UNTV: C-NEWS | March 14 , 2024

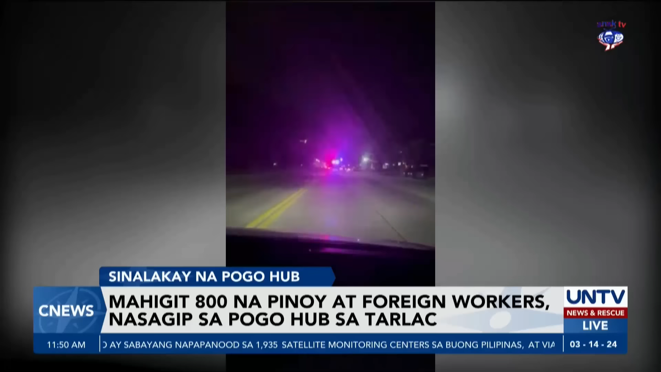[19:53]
May ilang Pogo worker na tinangkap ang tumakas pero inabutan din sila ng mga operatiba sa kalsada.